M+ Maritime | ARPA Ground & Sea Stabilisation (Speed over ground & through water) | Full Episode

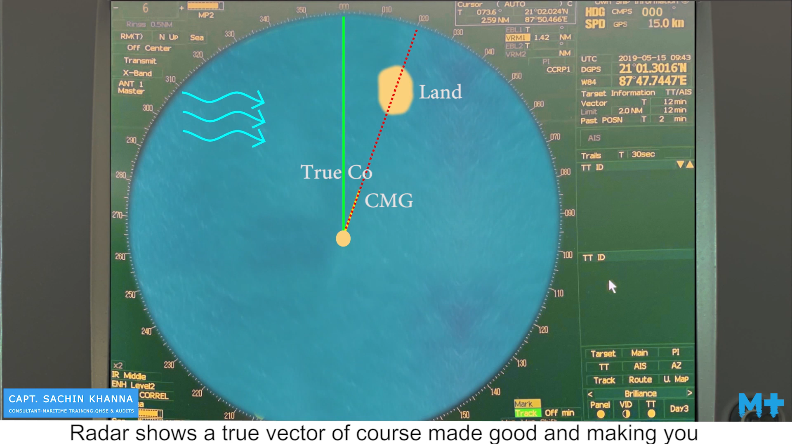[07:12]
While using speed over ground, radar shows a true vector of course made good and making you aware of the situation in case you are drifting towards danger.
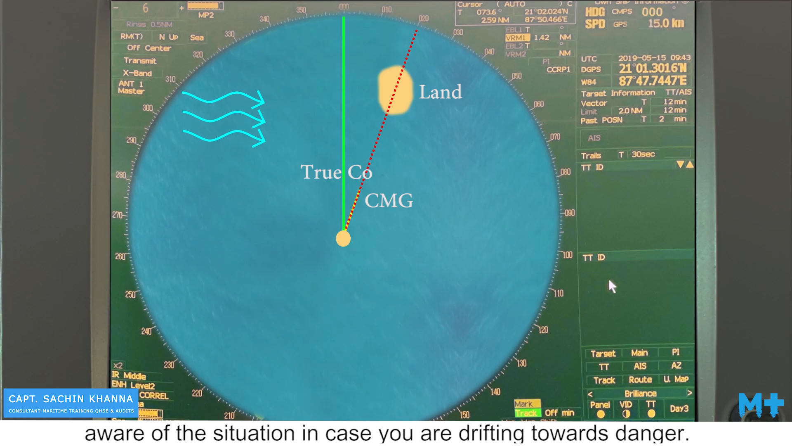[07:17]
Speed over water is used for collision avoidance.
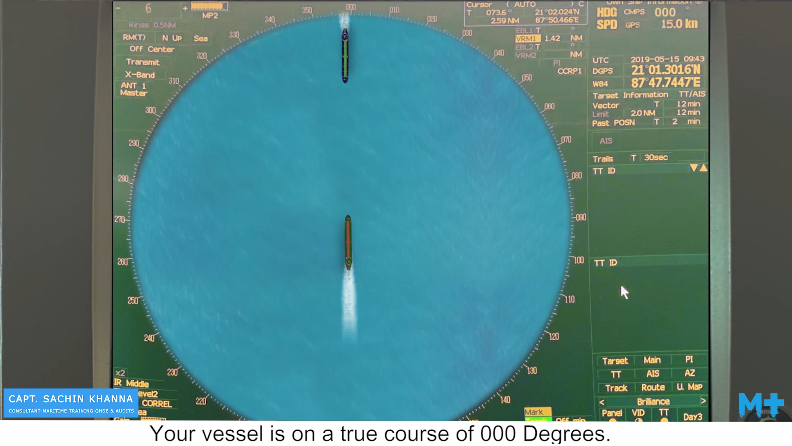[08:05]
Your vessel is on a true course of 000 degrees.
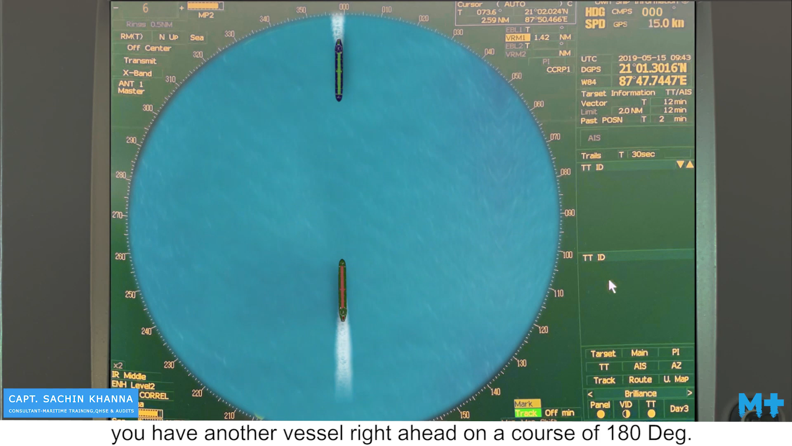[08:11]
You have another vessel right ahead on a course of 180 degrees.
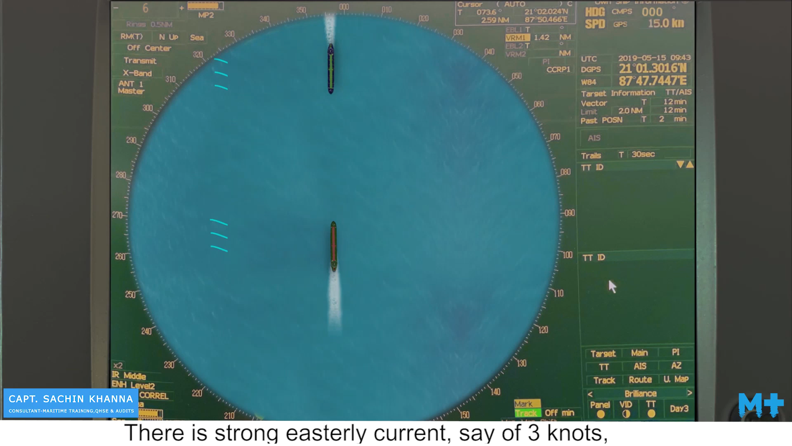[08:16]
There is a strong easterly current say of 3 knots and because of that your vessel is
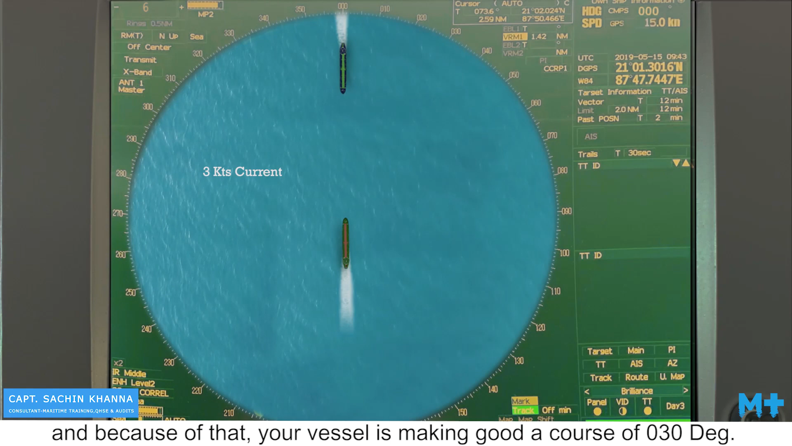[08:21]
making good a course of 030 degrees.
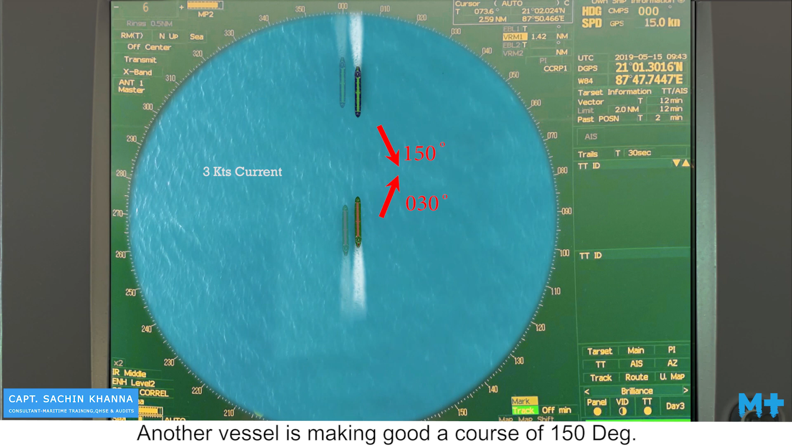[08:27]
Another vessel is making good a course of 150 degrees. If your radar is on ground stabilization with true vector using GPS speed, radar screen looks something like this.
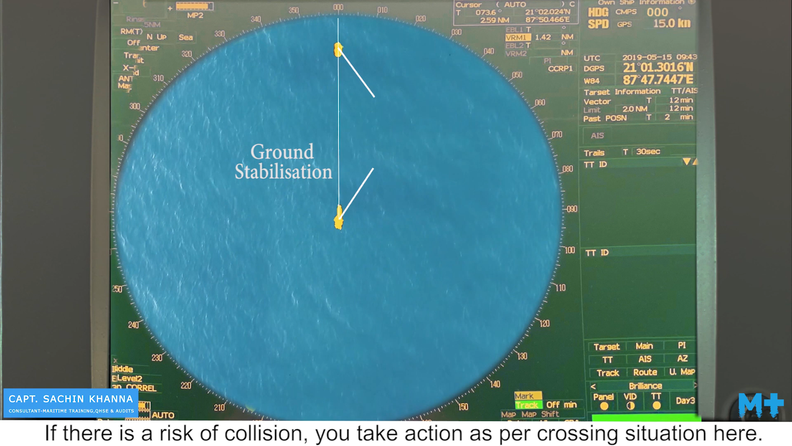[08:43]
If there is a risk of collision, you take action as per crossing situation here.
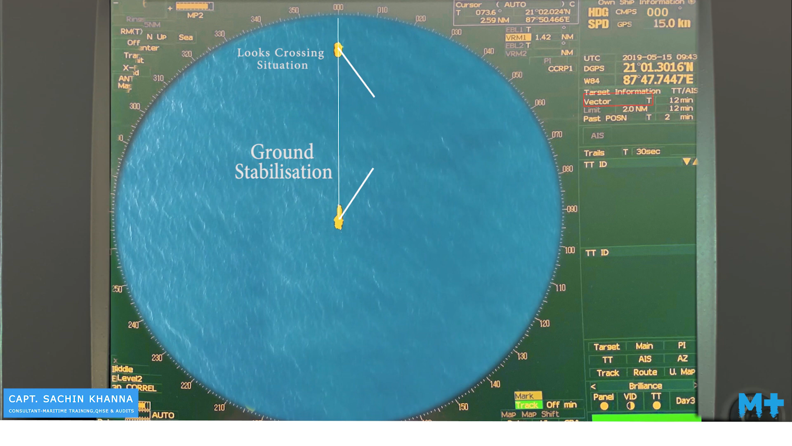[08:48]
The situation as per screen gives an impression that another vessel is
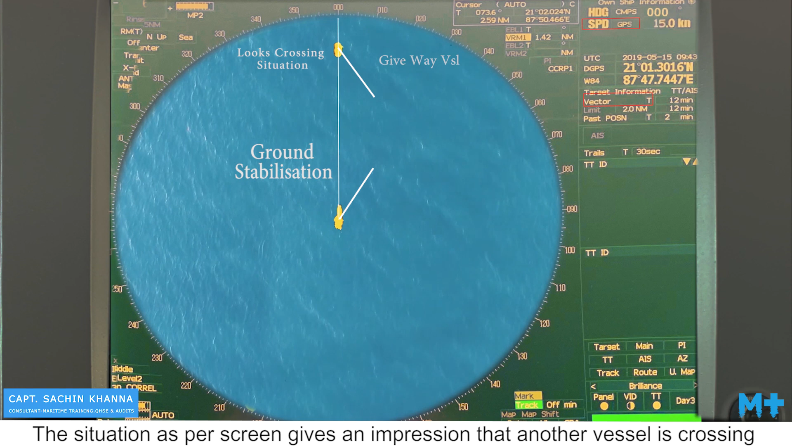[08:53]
crossing from port to starboard making own vessel a stand on vessel.
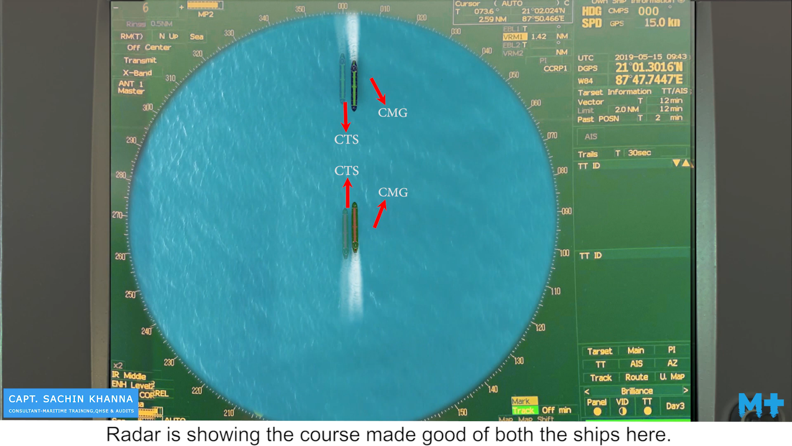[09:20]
Now we use sea stabilization with true vectors using log speed.
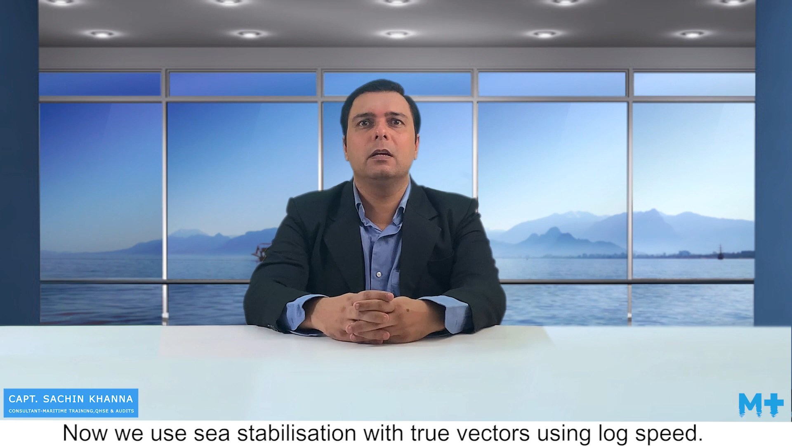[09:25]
Radar screen looks something like this.
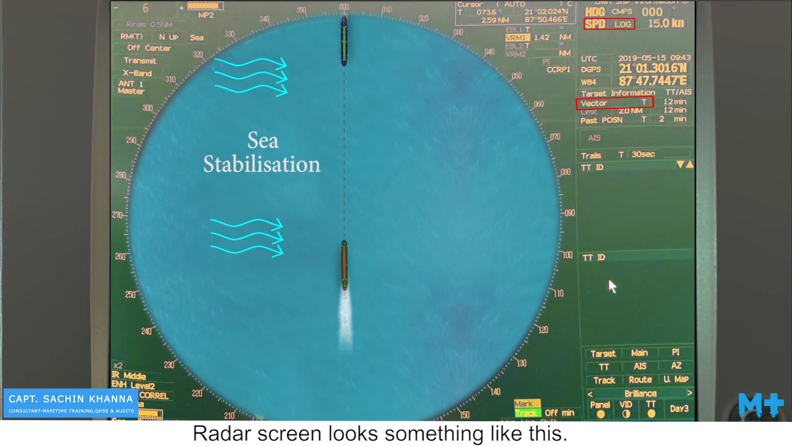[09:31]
The same situation would look like a head on situation now. This situation is the actual situation to worry as both the vessels are approaching each other to create a close quarter situation.